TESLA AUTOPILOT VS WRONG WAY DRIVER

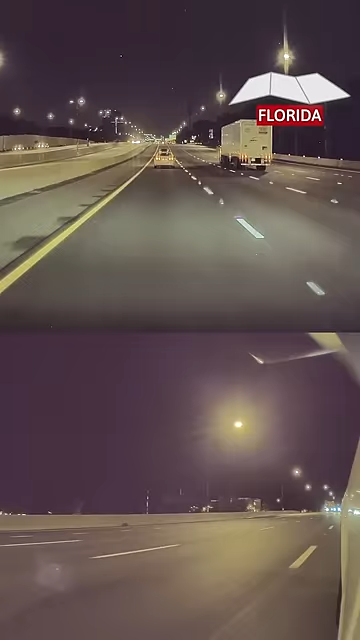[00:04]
Abdul was driving his Model Y westbound on I-4 in Orlando, Florida. Autopilot was engaged when all of a sudden,
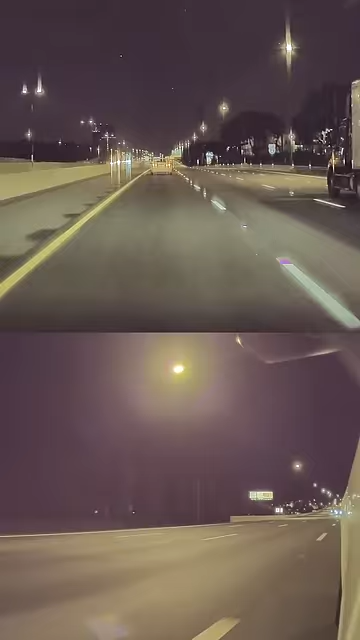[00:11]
a car moving at 70 miles per hour headed right toward him.
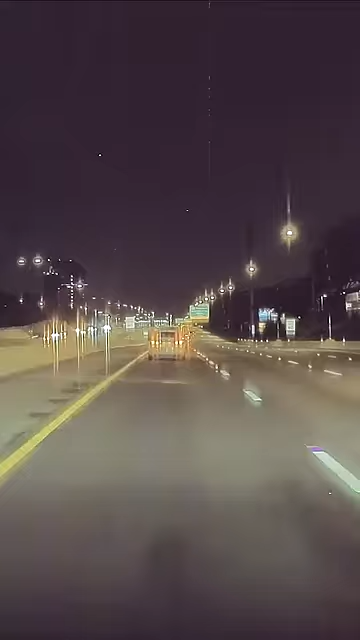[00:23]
He didn't know which way he should go to escape in this high-stakes game of chicken.